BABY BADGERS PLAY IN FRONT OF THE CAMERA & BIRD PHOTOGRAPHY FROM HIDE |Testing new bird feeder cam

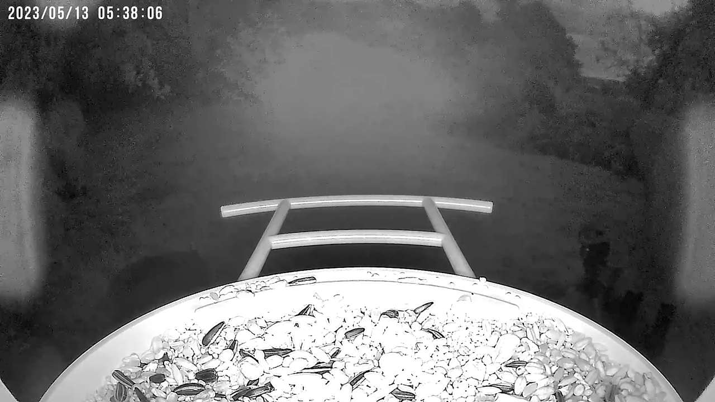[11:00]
because at night it will activate the night mode that allows you to continue monitoring.
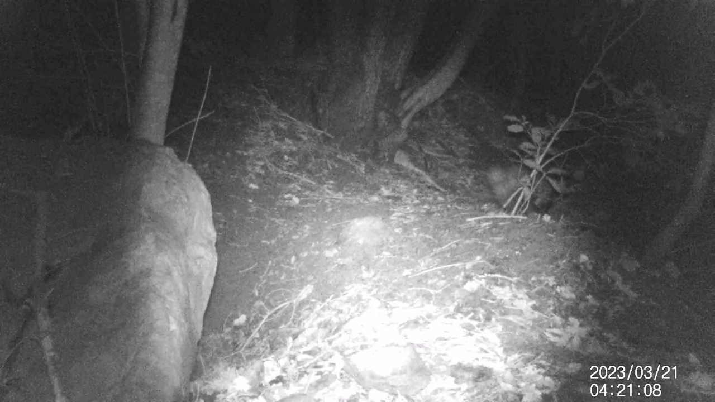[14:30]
A nice couple of badgers. Observing them is not easy. They are very shy animals and mostly active at night.